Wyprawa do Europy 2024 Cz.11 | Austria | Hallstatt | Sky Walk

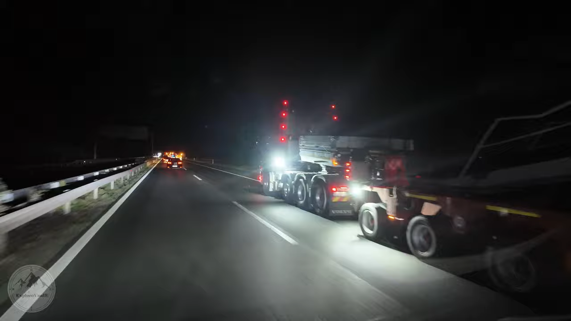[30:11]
składającym się z kilku tirów, kilku policji i takich jeszcze migających samochodów. Nie wiem, co to jest, konwoj transport, ale nie wiemy, co oni wiozą i tak rozkminiamy właśnie. I mamy nadzieję, że dadzą się wyprzedzić teraz.
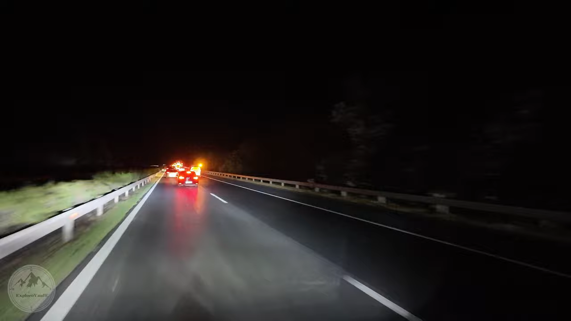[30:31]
Już wjechaliśmy na trochę lepszą drogę, szerszą drogę na Budapeszt. Jak mamy się za nimi plec 70 na godzinę, no to będzie lipa, bo już jest 1:20 rano i chcielibyśmy jak najszybciej dojechać.